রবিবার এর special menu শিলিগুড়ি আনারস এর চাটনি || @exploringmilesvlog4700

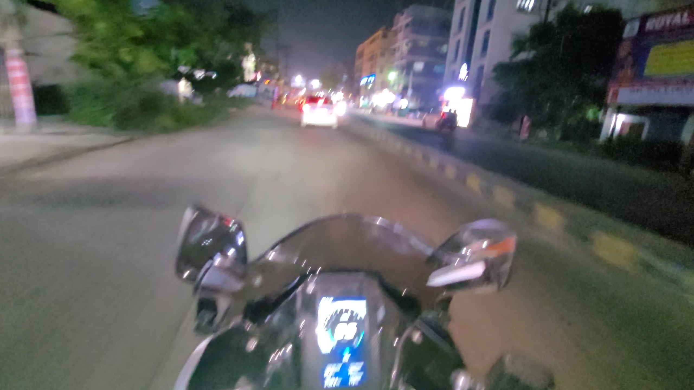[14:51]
মোটামুটি ভালোই ভিড় আছে রাস্তায়, এবং কালকে আবার তার মধ্যে খুলি আছে, মানে রাস্তা মোটামুটি ভিড়ই আছে, মানে কারণে মদের কাউন্টারে ভিড় দেখো,